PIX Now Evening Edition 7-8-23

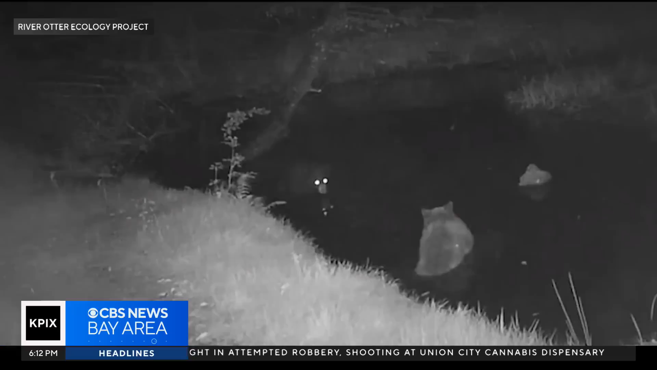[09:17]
It wasn't just one, but two cubs frolicking and wading in the cold creek. Bardo, also a volunteer for the North Bay Bear Collaborative,